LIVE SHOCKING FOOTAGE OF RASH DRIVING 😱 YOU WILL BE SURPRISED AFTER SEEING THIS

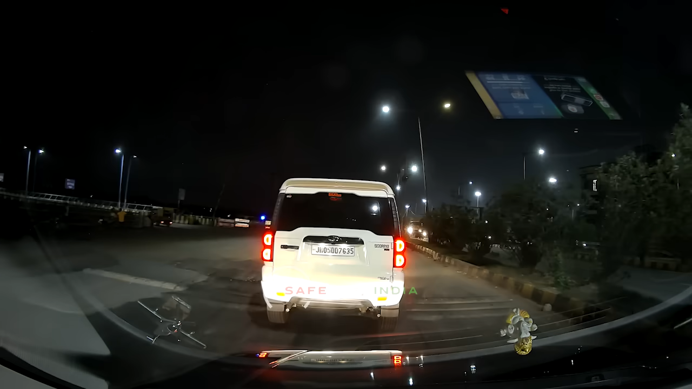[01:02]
یہاں پر ہوا کیا کی بھائی شام کے قریب سات بجے کے آس پاس اپنی کار سے جمسیت برسے ہوتے ہوئے جا رہے تھے ویڈیو میں آپ دیکھ سکتے ہیں یہ روڈ جو ہے وہ کافی حد تک بھری ہوئی ہے مطلب اس پر کافی زیادہ گاڑیاں چل رہی ہیں جس سے یہ پتہ
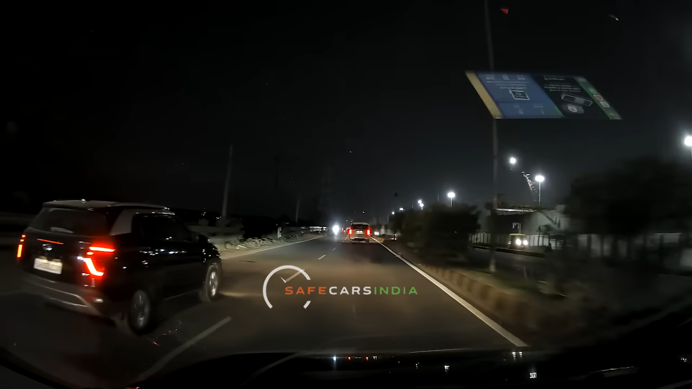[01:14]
چل رہا کہ یہ سٹی کے ہی آس پاس کی روڈ ہے اور اسی لئے ڈیش کیم والی کار کی سپیڈ بھی آپ دیکھ سکتے ہیں چالیس پچاس کے ہی اراؤنڈ ہے
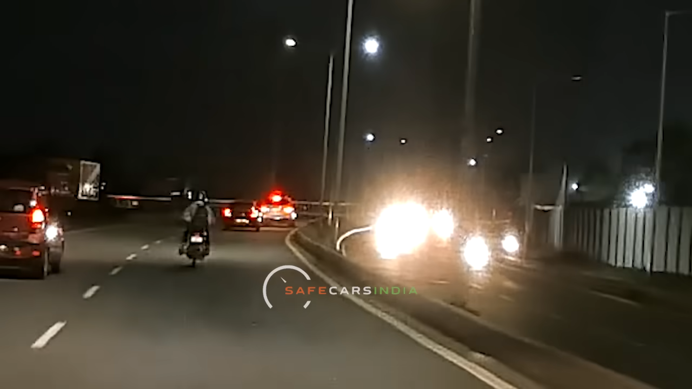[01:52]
اب یہاں پر سویفٹ والے بھائی کے انکنٹرول ہونے کا ایک زیکٹ ریزن کیا تھا وہ تو کلیرلی نہیں پتا چیونکہ ویڈیو بہت دور سے ریکارڈ ہوا ہے اسی لئے کچھ بھی قائدے سے سمجھ میں نہیں آ رہا بس یہاں پر اتنا دکھ رہا ہے کہ ڈرائیور نے جیسے ہی فورچونر کو لیفٹ سائٹ سے اوورٹیک کرنے کی کوشش کی ہے ویسے ہی یہ انکنٹرول ہو گئے ہیں
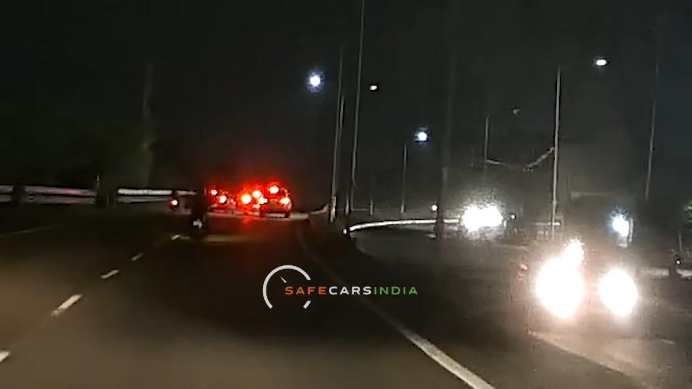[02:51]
ایسا لگ رہا تھا کہ سویفٹ کے ڈرائیور تھوڑا جلدبازی میں تھے انہوں نے اچانک سے جلدبازی میں کٹ پٹ مارا اور انکنٹرول ہو گئے خیران کنٹرول ہونے کے بعد گاڑی پلٹتے ہوئے سڑک سے نیچے کے لئے ہے اور آپ دیکھ سکتے ہیں اس میں کافی زیادہ نقصان بھی آ گیا ہے